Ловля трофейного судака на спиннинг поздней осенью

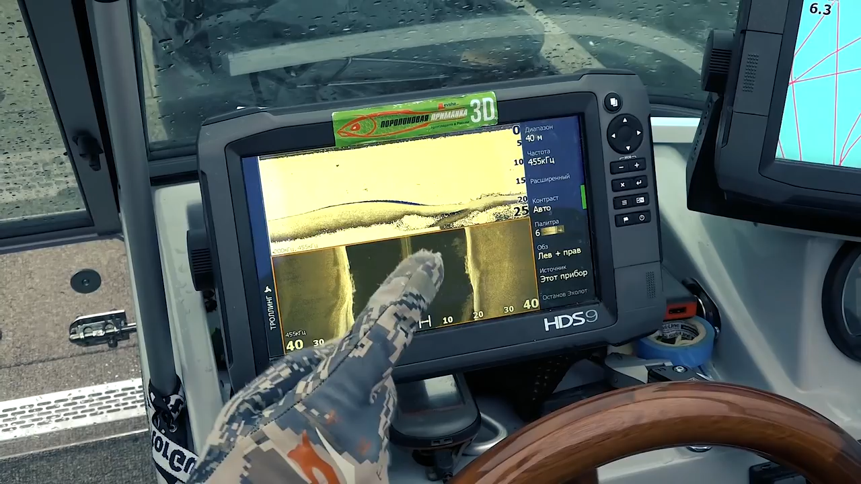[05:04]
да Он сидит дома Коряжка Это его дом Вот Извинительное место Где Может быть Трофильный судак Видите Идет коряжка Вот мы видим ее В
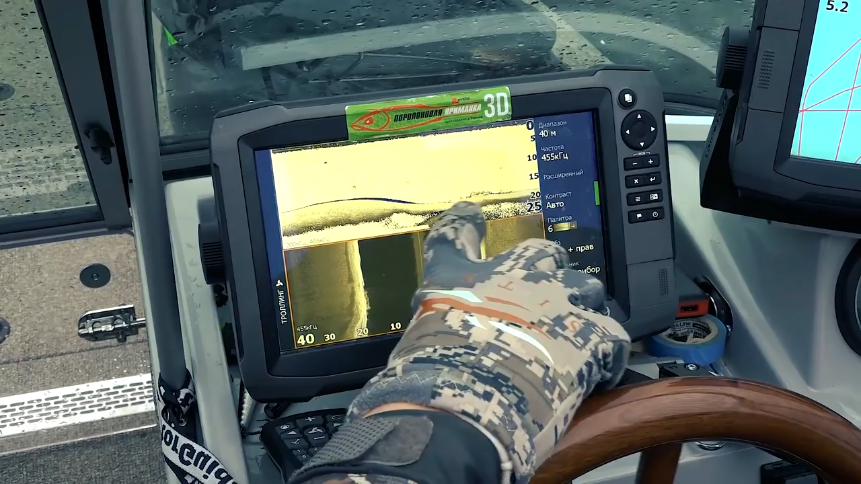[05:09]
Эхолути И, кстати, за ней Вот перед ней Стоит рыба Вот это рыба
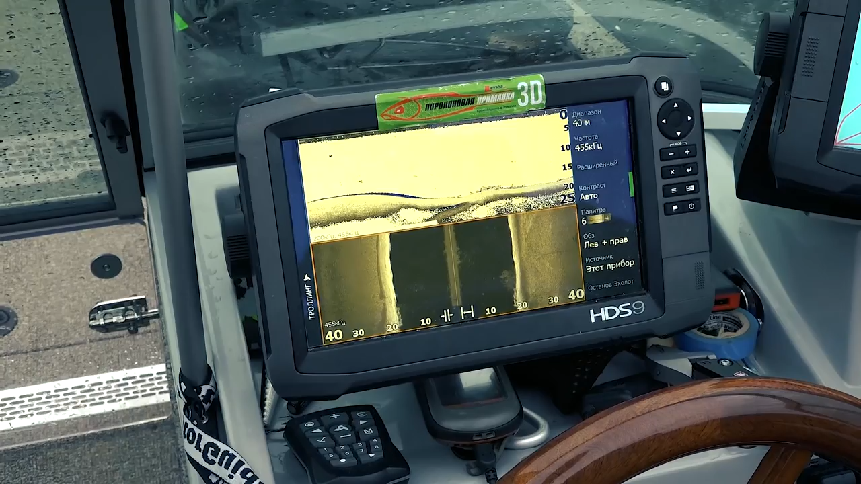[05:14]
Вот такие места Сразу обращайте внимание Это как раз тот вариант При котором
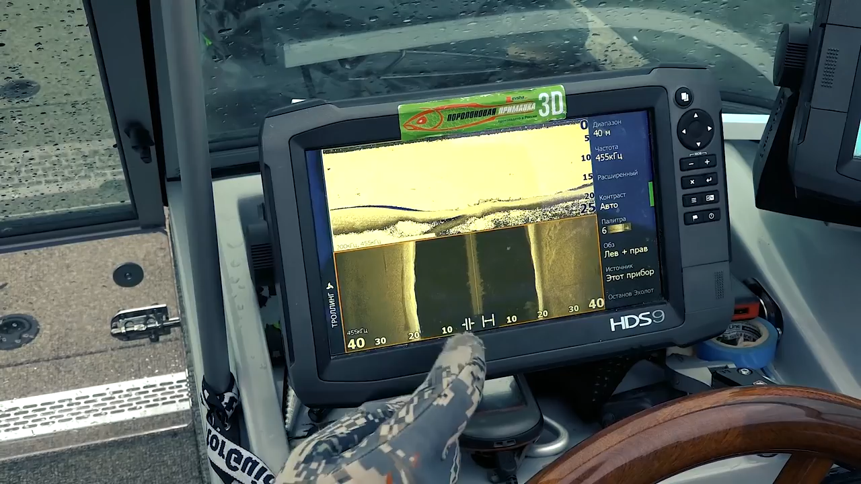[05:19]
Можно поймать Что-то хорошее Он оттуда вылезает Покушать иногда А иногда не вылезает Но если ему попасть Под морду В коряжке Он практически
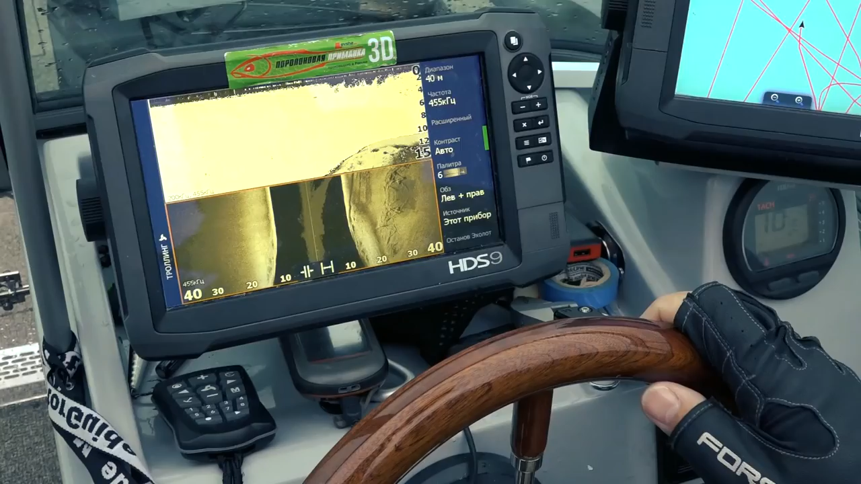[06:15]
Вот коряжник Под свалом Вот этот тоже Обрабатывается всегда Даже если рядом Нет
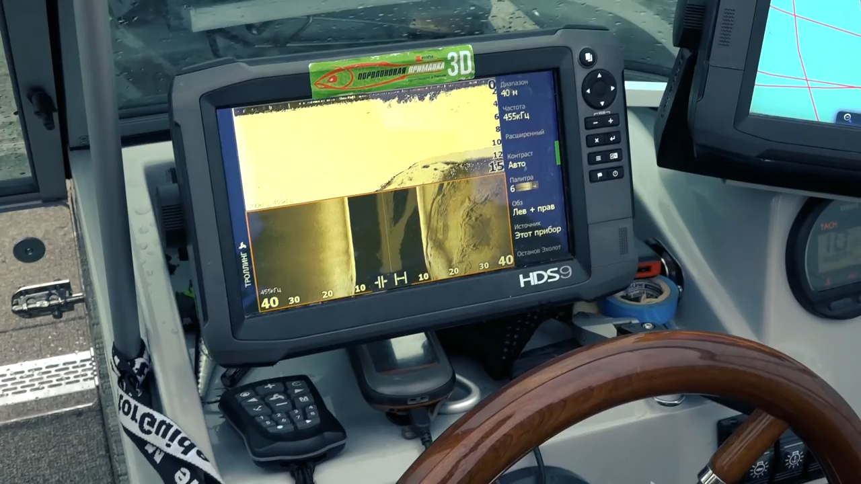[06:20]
бели Бывает залет На судах Здесь стоит Вот он,
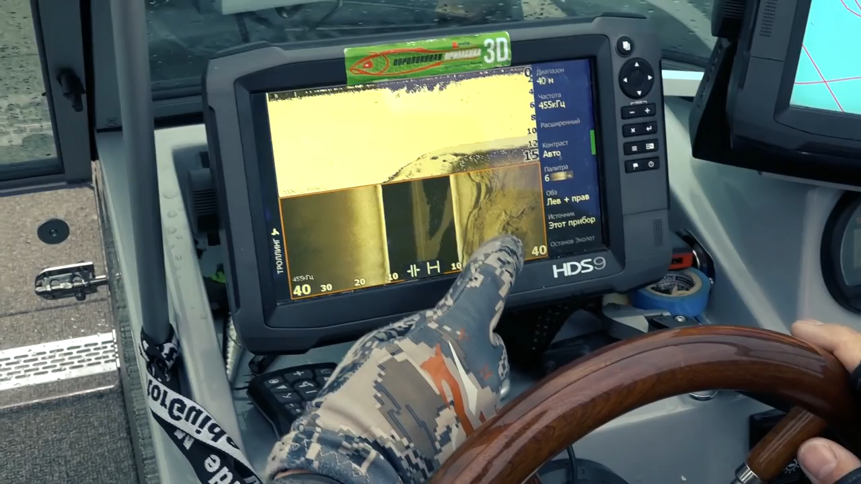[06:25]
собственно говоря Вот такие места Смотреть надо всегда Кстати, рано утром Вставать не надо Клевет он не с 7 утра А не с рассвета Вот Вчера активность Во сколько у нас началась Часов?
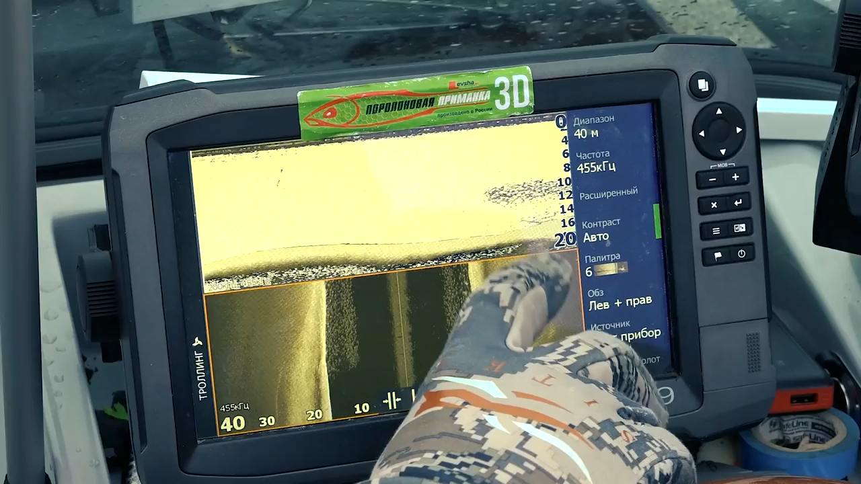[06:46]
Смотрим Вот здесь у нас идет Стая бели Вот Коряжка
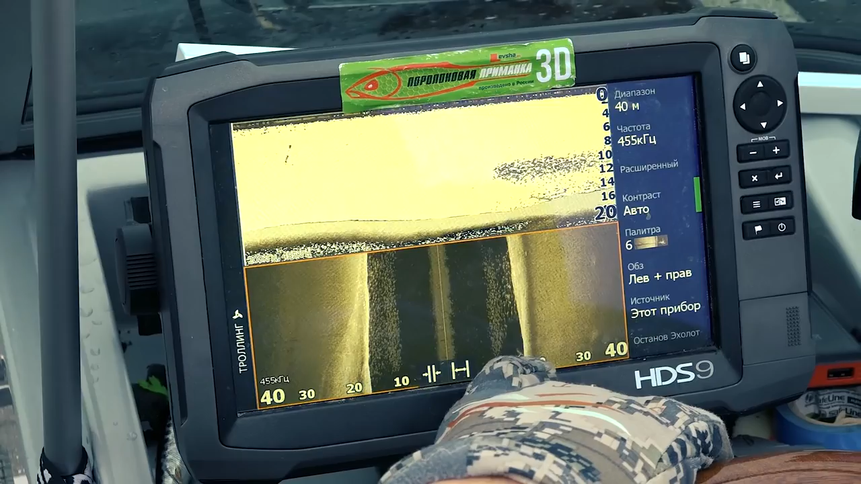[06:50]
Явно А вот под ней Стоит что-то более крупное 99%
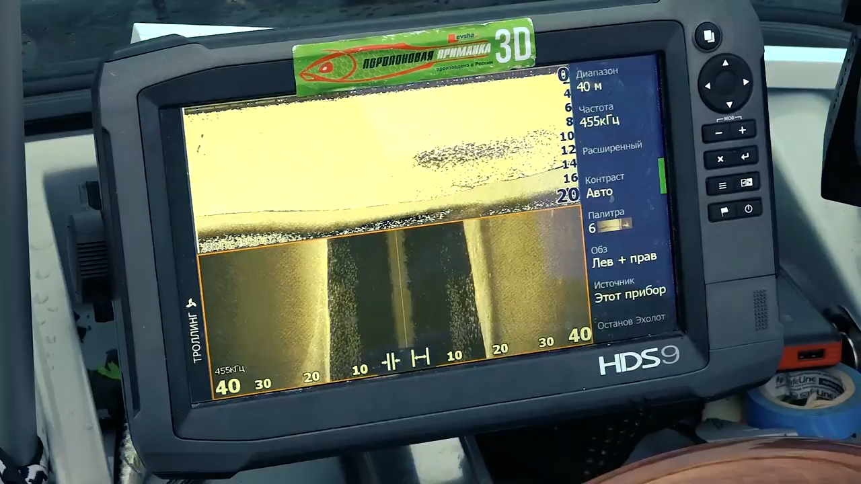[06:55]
Что там присутствует Судак То есть Надо встать Примерно
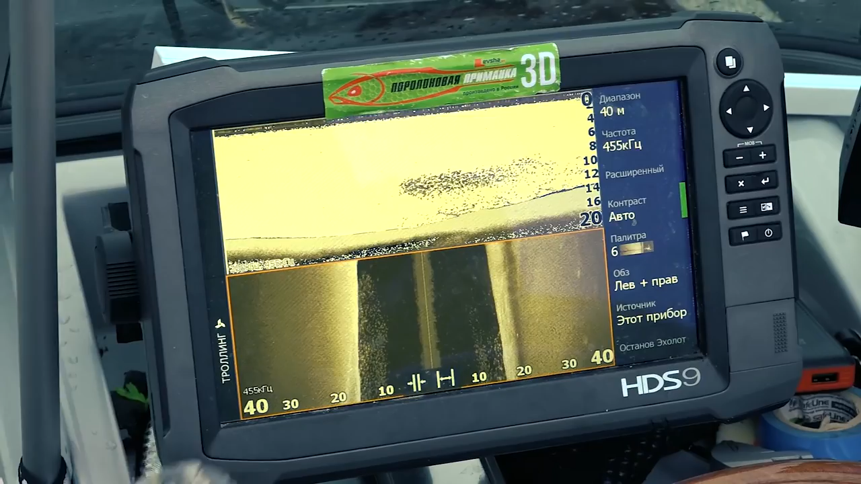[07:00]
Перед этим местом И четко Отработать В эту стае бели
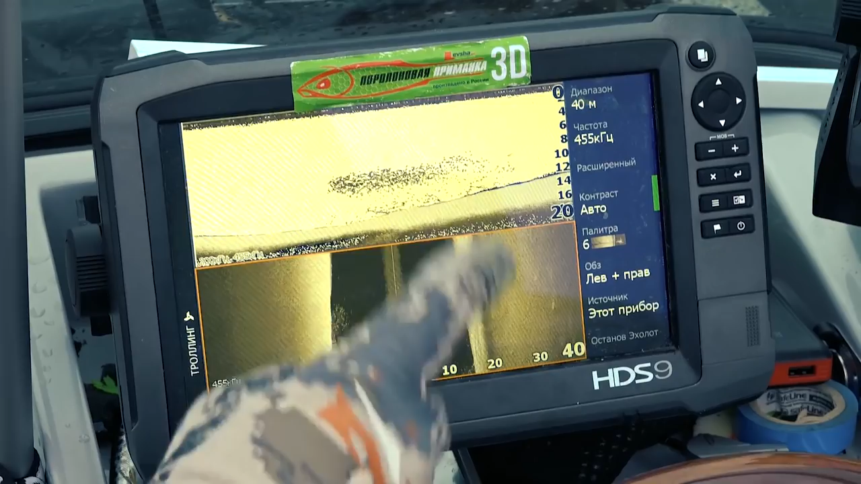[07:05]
Кстати Вот это Скорее всего Тоже пост Где-нибудь Здесь он будет стоять
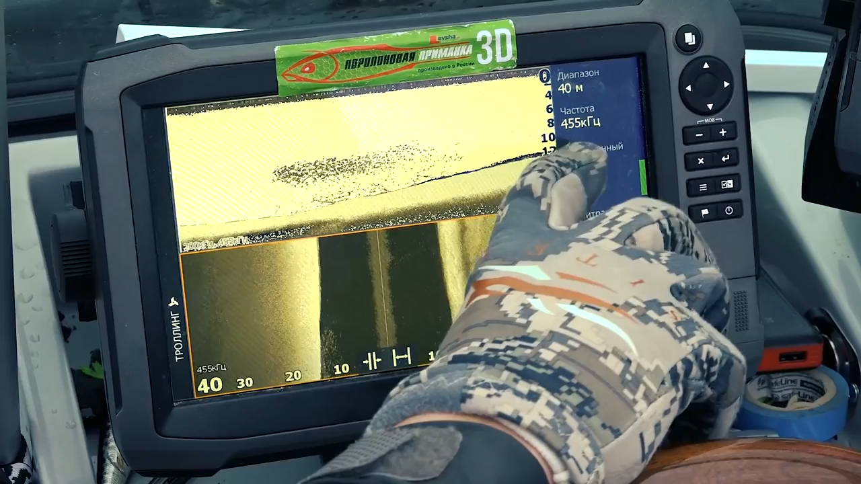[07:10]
То есть Перед После Ну Спаков бывает Спаков Но сейчас никого не вижу Все Выходим на милях Здесь Этого уже нет И самое интересное Что вечернего клева Практически в это время А сегодня у нас 23